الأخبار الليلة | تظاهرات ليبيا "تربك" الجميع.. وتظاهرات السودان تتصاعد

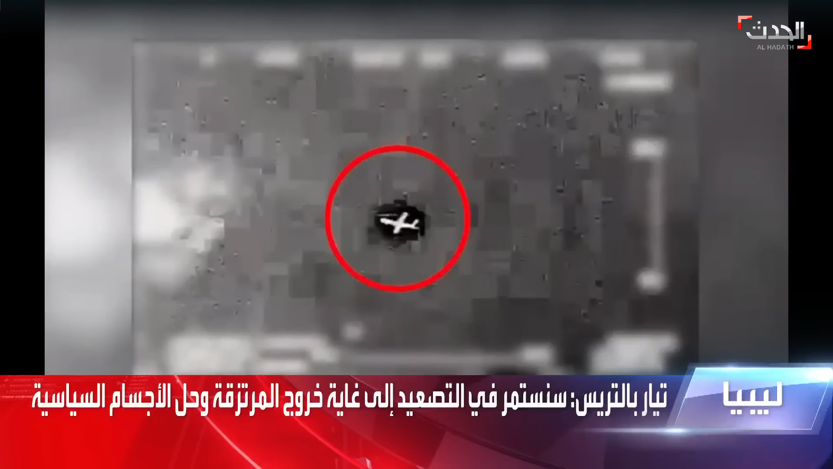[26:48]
بس يعني قبل أن نتابع في الحوار مع حضرتك، نحن كانت واردتنا صور لا علاقة لها بليبيا، ولكن هي للاعتراض الإسرائيلي لمسيرة كانت تحلق أعتقد في المياه.
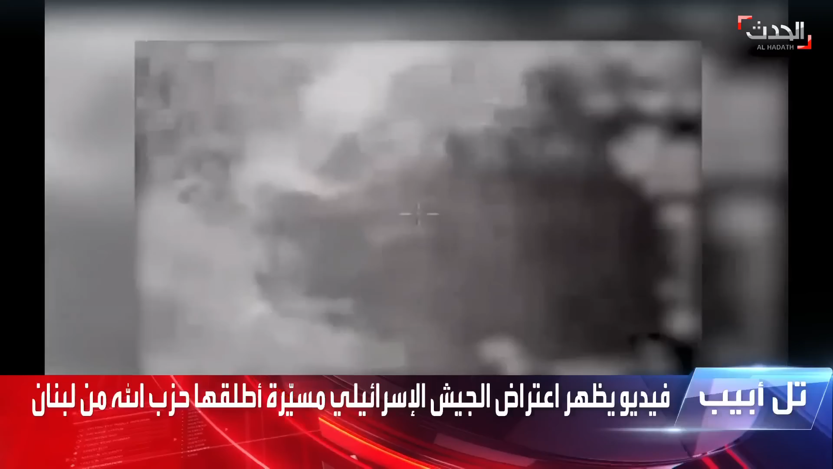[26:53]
الجيش الإسرائيلي إذن اعترض مسيرة، من بين هذه الصور هي لمسيرة واحدة، ولكن تم اعتراض 3 مسيرات بحسب ما أعلنت المصادر الإسرائيلية، التي أطلقت من الأراضي اللبنانية باتجاه إسرائيل، ويتهم حزب الله بدرجة أساسية بإطلاقها من لبنان.
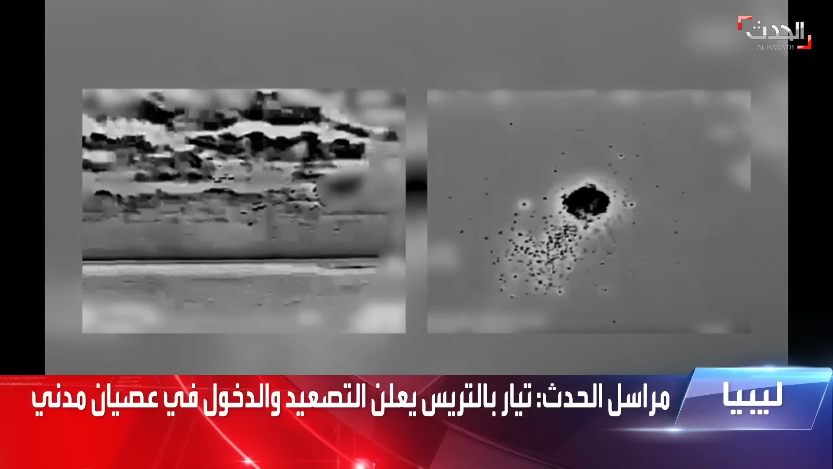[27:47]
المصادر العسكرية الإسرائيلية تقول أنه 3 مسيرات تم بالفعل إطلاقها وتم اعتراضها كذلك. ويعني كانت المعلومات الإسرائيلية قالت أنه هذه المسيرات لم تشكل خطر على الأمن الإسرائيلي. بالعودة إلى نقاشنا عن ليبيا، سيد عبد الحفيظ غوقة، كنت
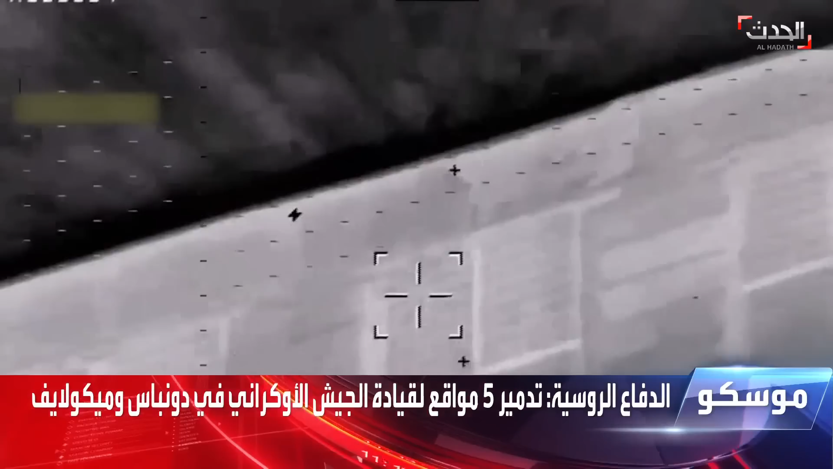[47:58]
وفي بيانها اليومي قالت الوزارة إن طيران روسي استهدف قاعدة عسكرية لأسلحة ومعدات أوكرانية في مصنع للجرارات في خاركيف.
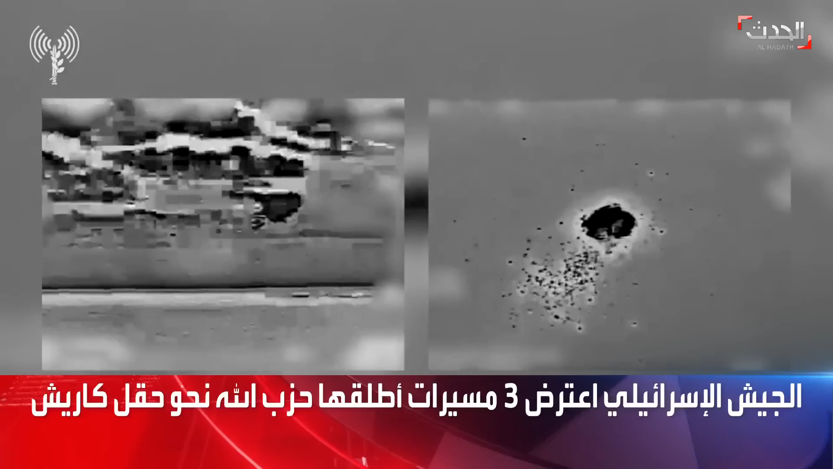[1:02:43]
التحقيقات الأولية أوضحت أن المسيرات لم تشكل تهديدا حقيقيا طيلة مدة تحليقها وحتى اعتراضها فوق البحر المتوسط.